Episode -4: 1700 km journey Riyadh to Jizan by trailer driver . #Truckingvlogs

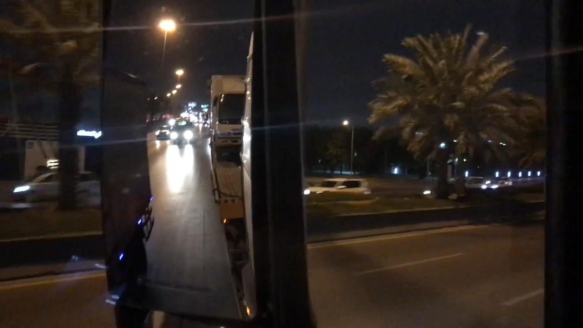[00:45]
लोग देख सकते हो काफी जाने रोड पर भूत सिलो जो है अ
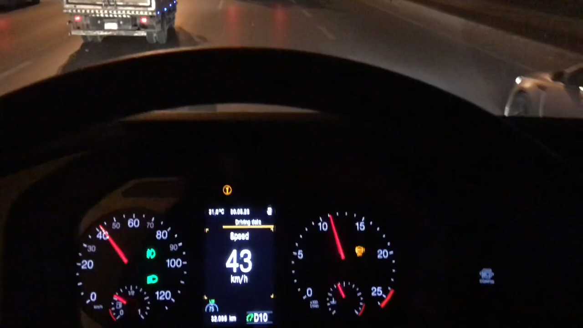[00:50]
मेरे आगे जो यह गाड़ी जा रही है कार कैरियर का जो एक ट्रेलर है यह अपनी कंपनी का ट्रेलर है तो
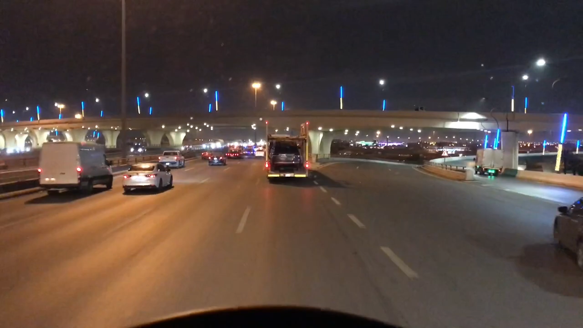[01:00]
यह भाई जाएगा जद्दा और मैं जाओंगे जीजान जद्दा तक हम दोनों रहेंगे साथ तो इसने चार गाड़ियां लोड की है
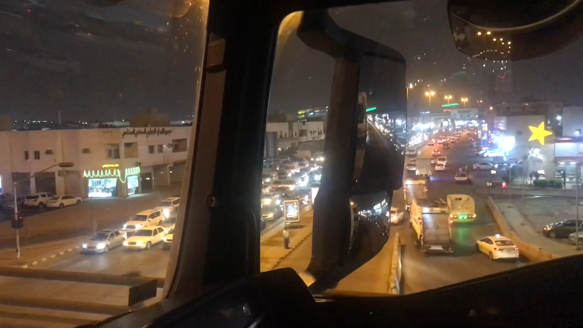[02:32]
इधर देखे साइड में किसी भी रोड पे आप चले जाओ इसी तरह का जाम मिलेगा यह इनी के मैन रोड पे किसी भी रोड पे इधर देखो
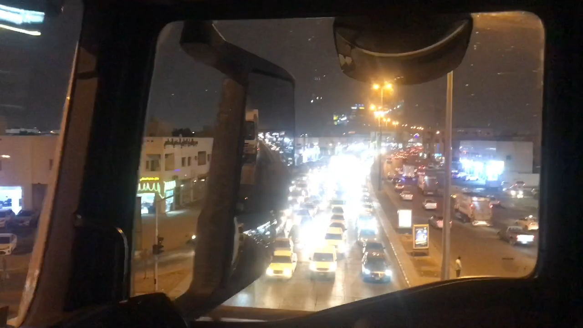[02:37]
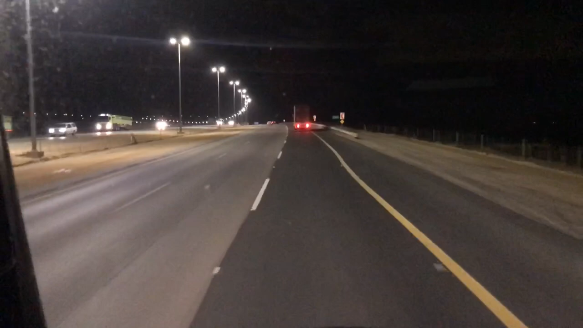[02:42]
रियाद सिटी से बाहर आ चुका हूँ और रियाद से बाहर निकलने में पूरा डेड़ घंटा लगा है
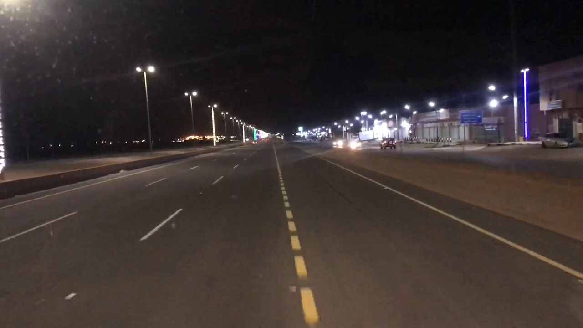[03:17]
इतना जाम था कि आप लोगों ने देखा होगा अराम से यह सासको का पैटरल पंप है
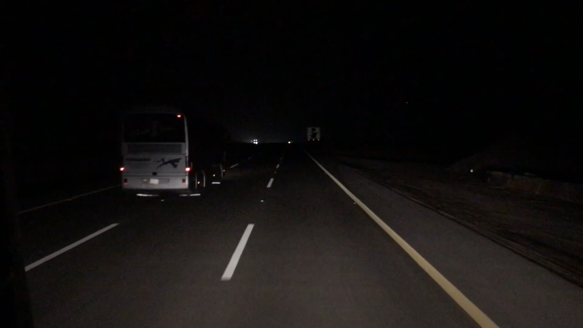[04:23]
अभी आगे यह बोड आ रहा है तो मैं आपको दिखाता हूं कितने किलोमेटर क्या बागी रह जाता है